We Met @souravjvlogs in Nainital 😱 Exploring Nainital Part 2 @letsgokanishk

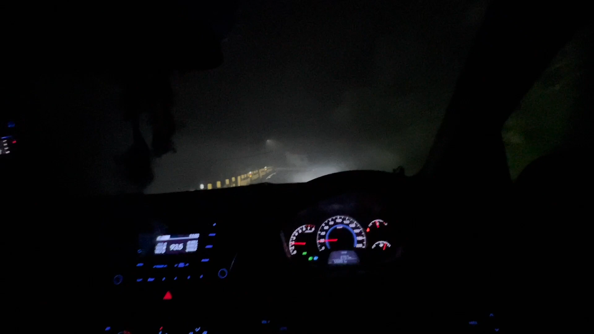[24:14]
पूरी रोड पर ही कोहरा कोहरा, दिख ही नहीं रहा कुछ भी, ये भी आपको दिख पा रहा होगा, बिल्कुल पूरी कोहरा हो रखी है रोड।
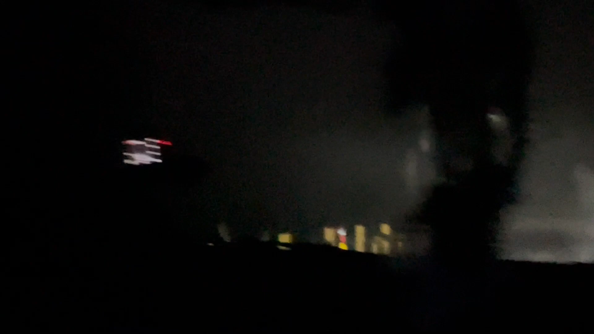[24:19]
तो मैं सीधा आपको बाद में आगे मिलता हूँ,